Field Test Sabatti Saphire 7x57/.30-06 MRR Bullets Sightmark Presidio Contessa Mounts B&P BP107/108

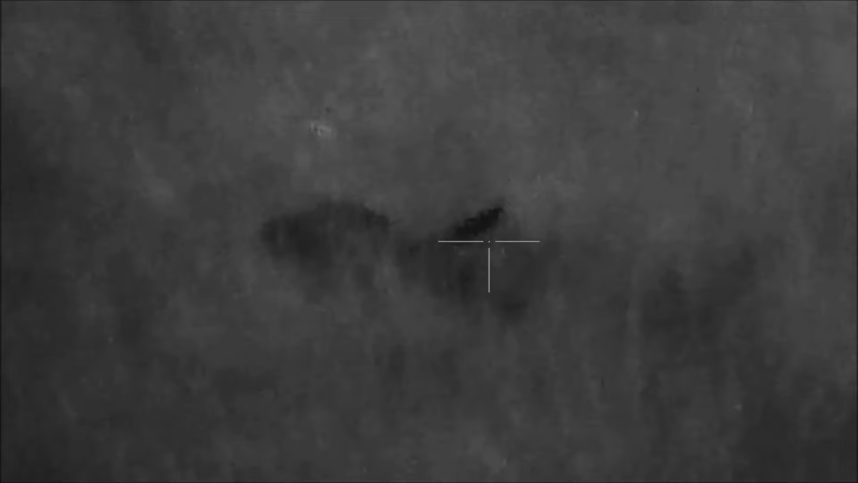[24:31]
It was a very difficult shot because, as you can see, the grass is very tall and very thick.